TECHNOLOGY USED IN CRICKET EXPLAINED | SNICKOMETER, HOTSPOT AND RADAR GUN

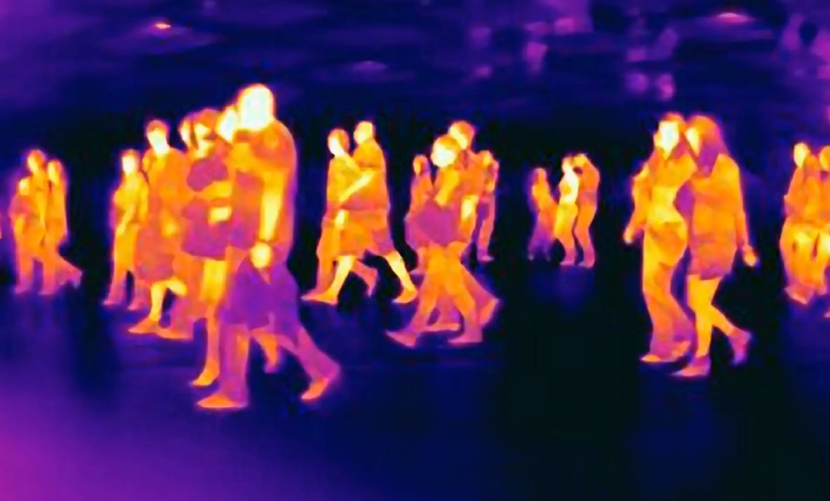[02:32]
Hotspot is an infrared imaging system used in cricket to determine whether the ball has struck the batsman, bat or pad.
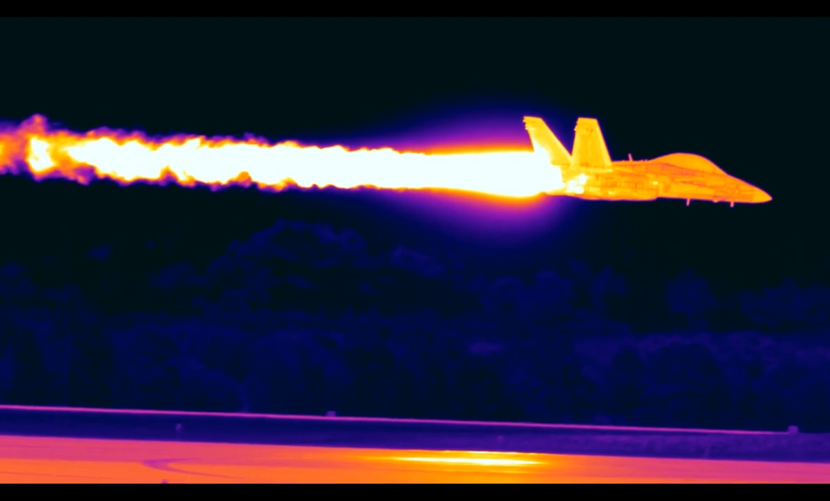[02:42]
Hotspot requires two infrared cameras on opposite sides of the ground that are continuously recording the image.